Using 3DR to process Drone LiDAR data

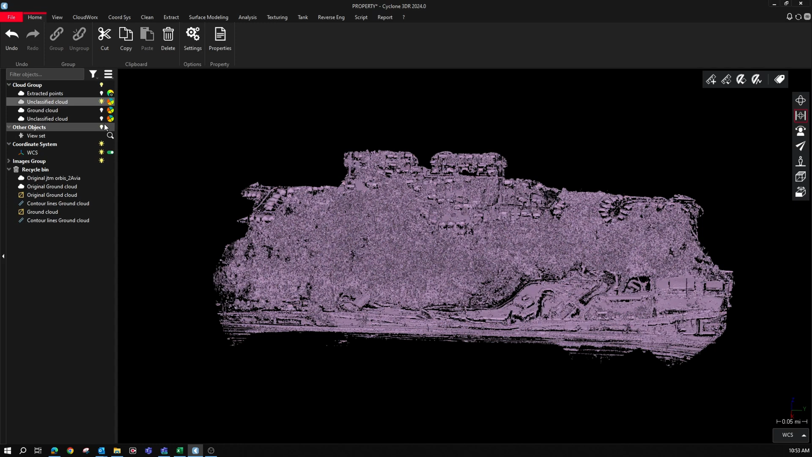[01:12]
All right, so here's the point cloud. If you can't see from this distance, there's a lot of trees and houses and stuff. The houses are in red there and the trees are in green. So the first thing I want to do is try and extract the ground.
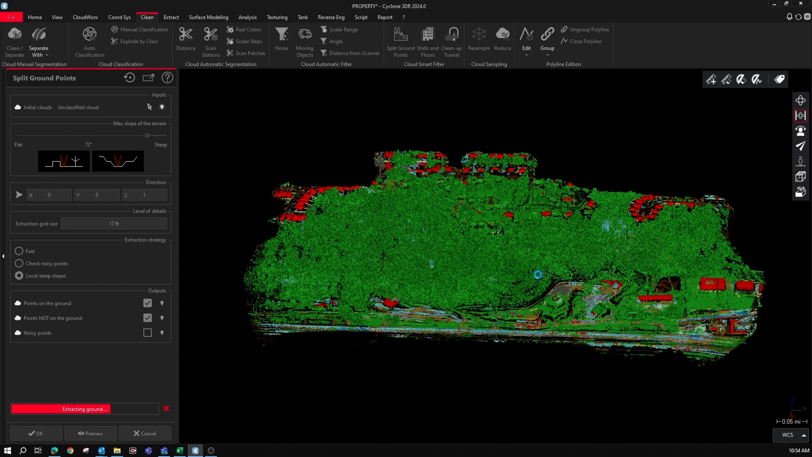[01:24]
Now this is going to take a few times to get used to because you have to figure out the slope, the angle.
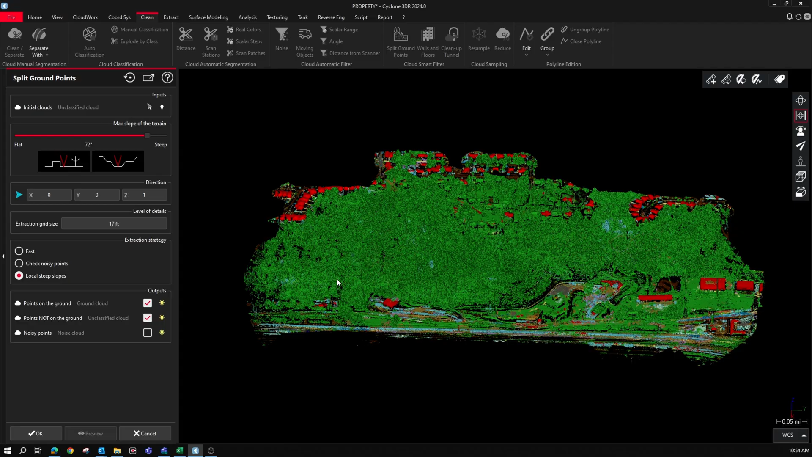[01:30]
Generally speaking, you get lucky the first couple of times. This one took a few more than that.
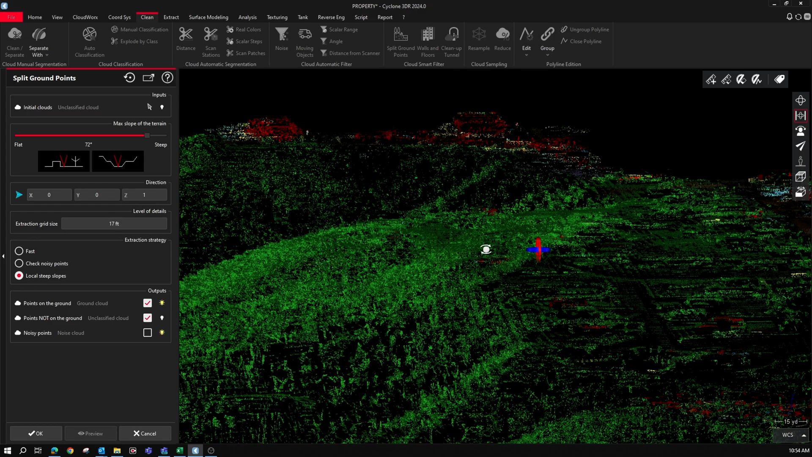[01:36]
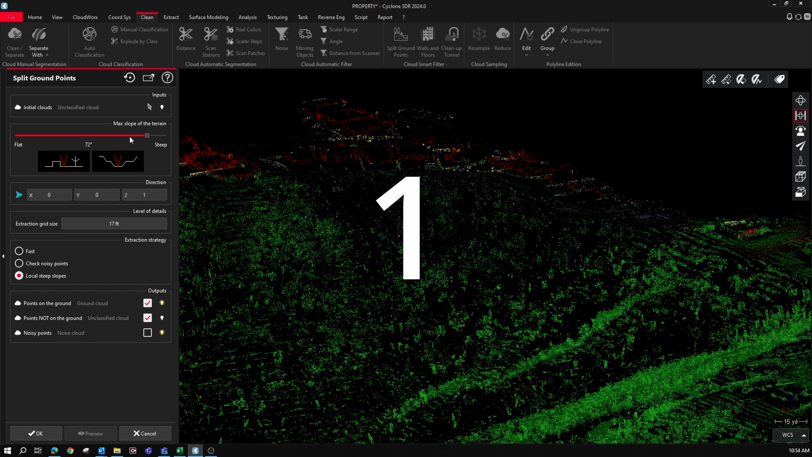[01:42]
Here's try number two. And it's really simple.
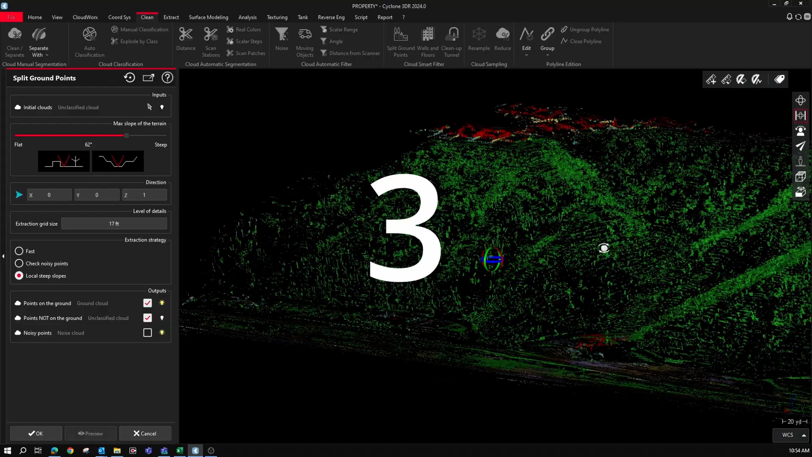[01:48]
You just change the slope and hit OK again, or preview again, and hit the slope, change the slope, hit preview again.
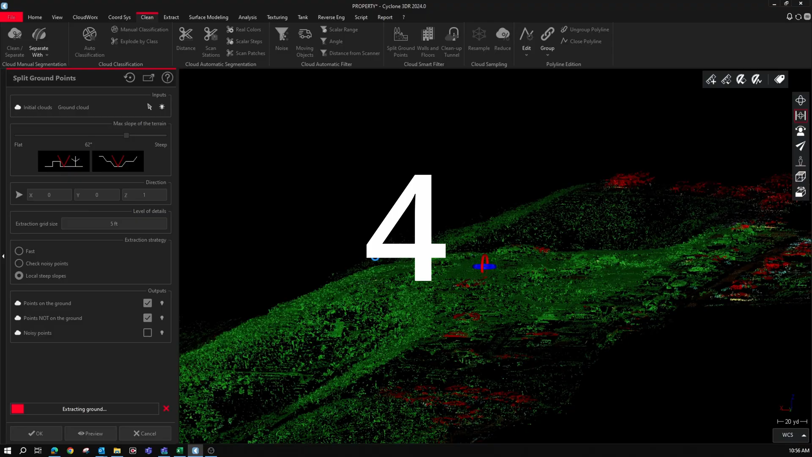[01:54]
So it seems kind of ridiculous.
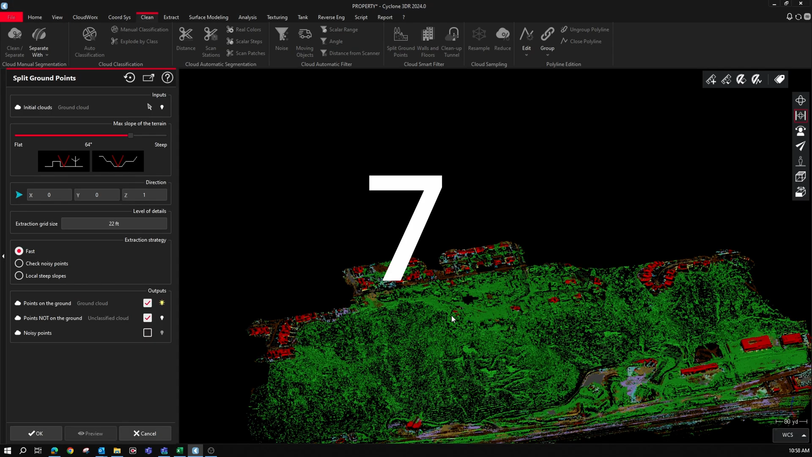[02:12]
We got the slope right, got the cloud, the ground cloud separated.
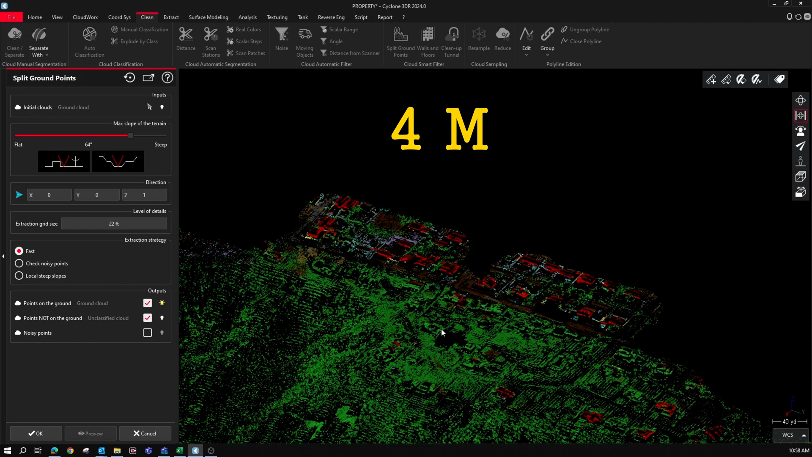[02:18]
All in all, in real time when this was done, there's four minutes to 28 seconds. All right, so now we're going to go into the meshing program,
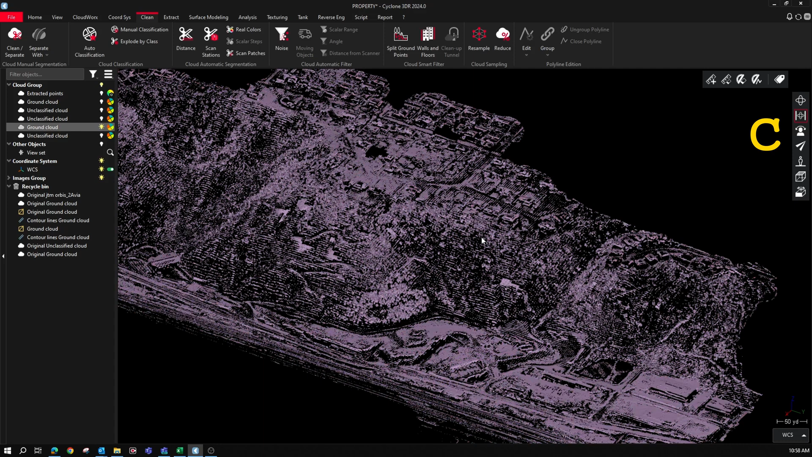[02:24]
which is what 3D are originally was.
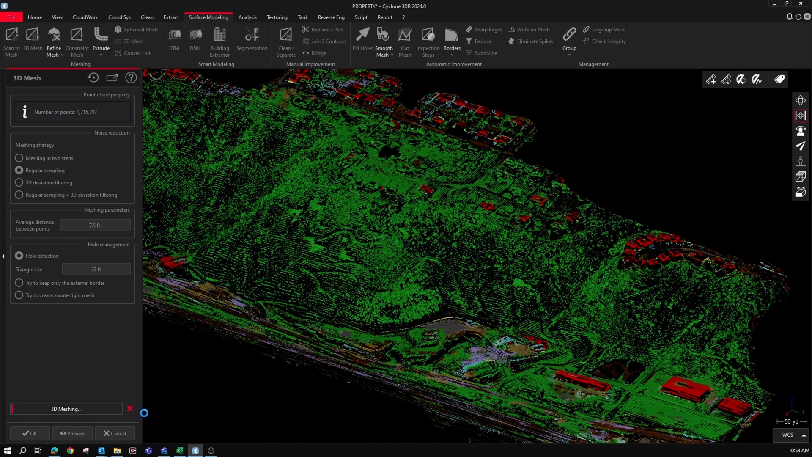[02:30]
It was originally 3D Reshaper, one of the best meshing programs on the market.
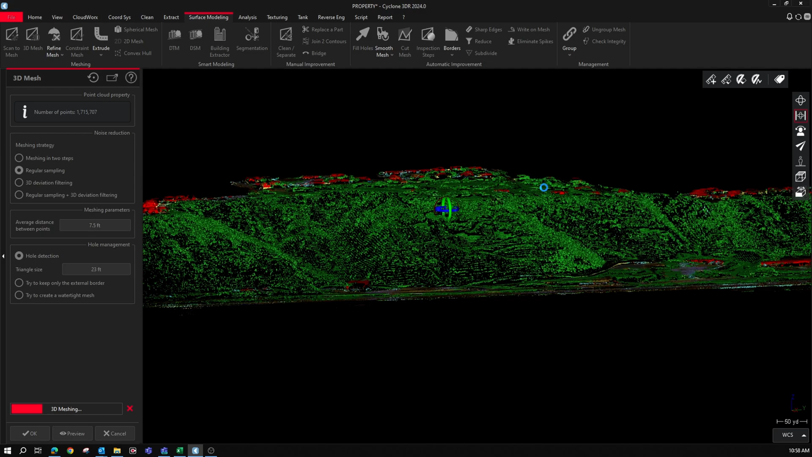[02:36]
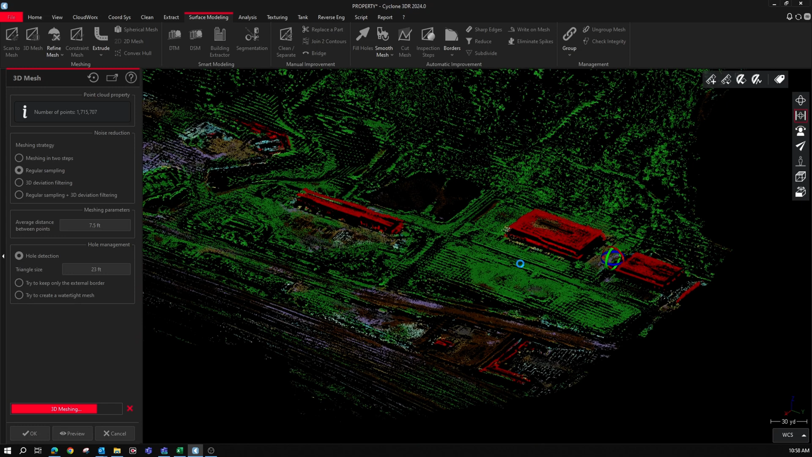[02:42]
And it looks like we didn't get quite what we wanted.
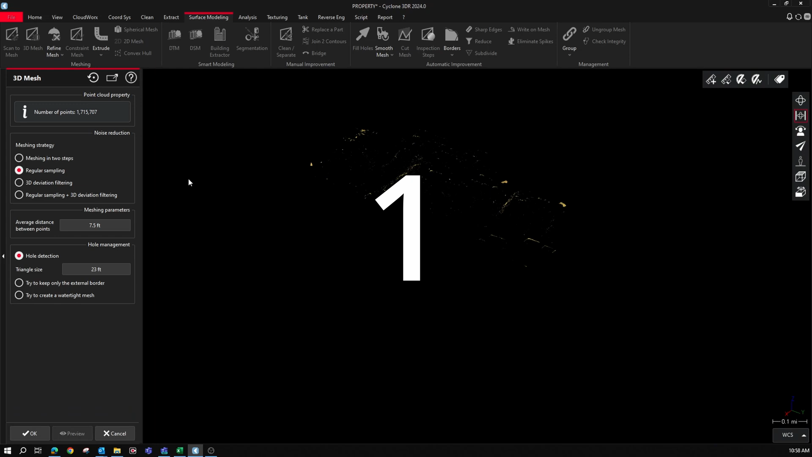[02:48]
So there's our try number one. So what we're going to do is we're going to go and change the settings again and try a different meshing method.
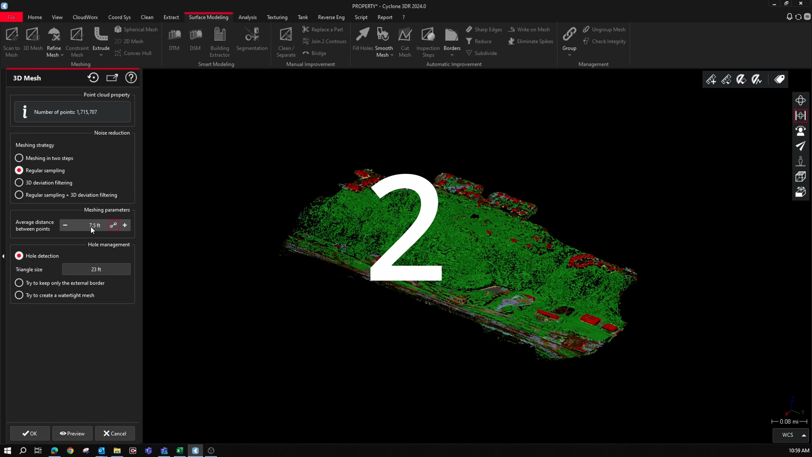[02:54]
Ah, try number two didn't work well. How about three?
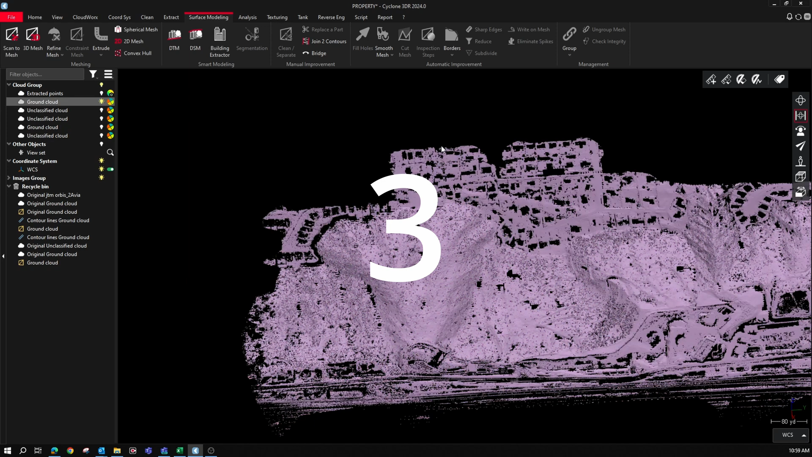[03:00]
Try it out. And this one's not sped up at all.
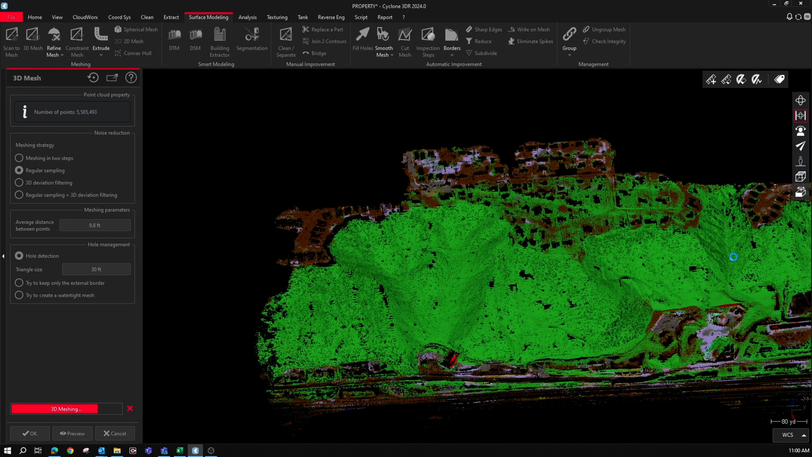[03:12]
That looks pretty good. Six minutes and 24 seconds real time.
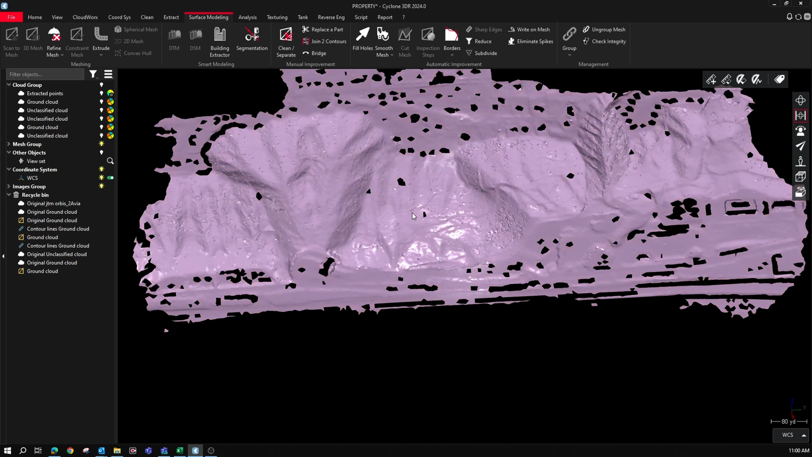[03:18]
Now, to make it look even better, we're going to go ahead and fill all the holes. Real simple tool.
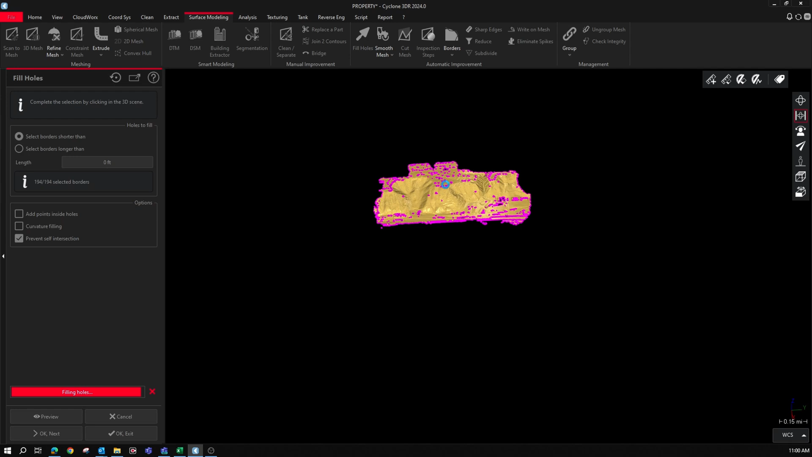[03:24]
You just select the mesh, hit fill tools or fill holes. Select all the holes and hit review first just to see how to go because sometimes wonky stuff happens.
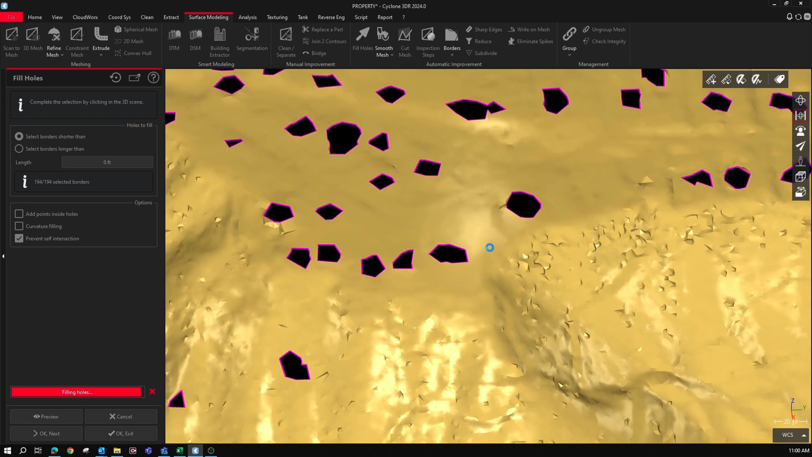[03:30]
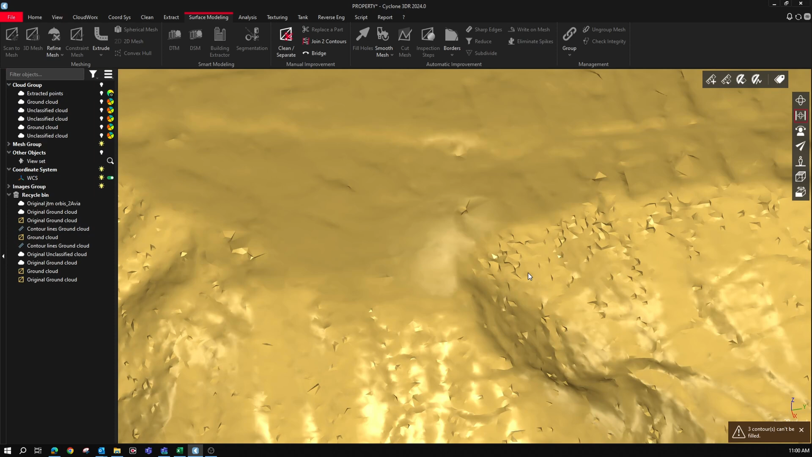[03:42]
Turned out really well, so I went with it. Hit OK.
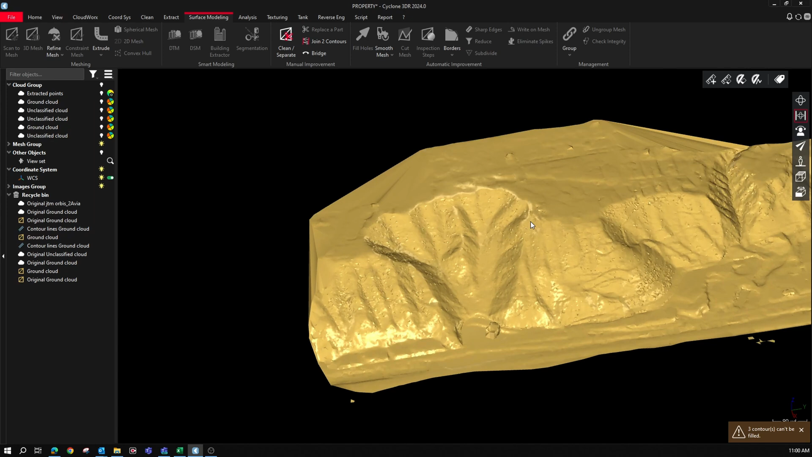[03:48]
Now that we have a good high quality mesh, we want to go ahead and extract some contour lines too,
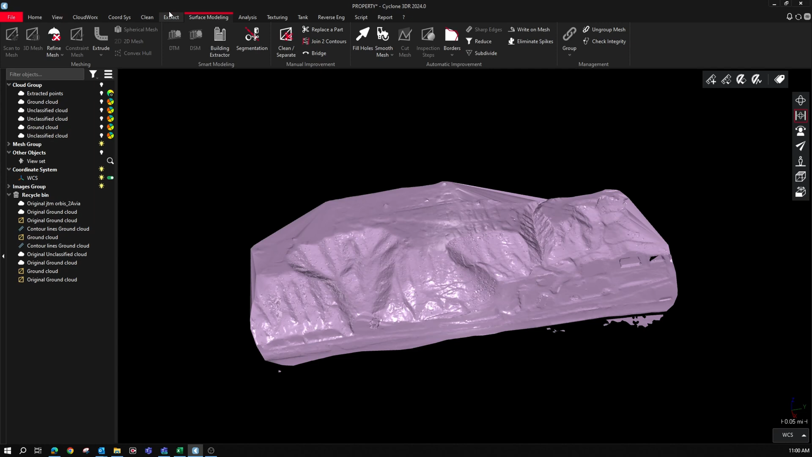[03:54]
so that way we can just send those to CAD and get a very, very tight terrain.
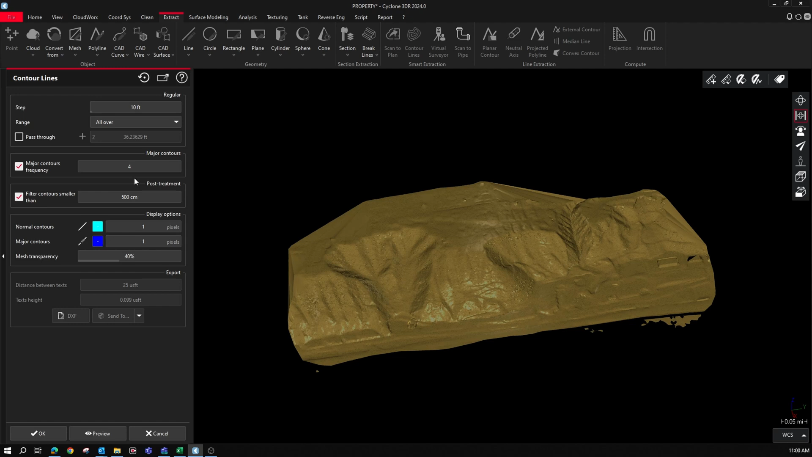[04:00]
Now, realistically, I might spread these out a little bit further than three feet, but for this one we tried three feet first and actually it looks really cool.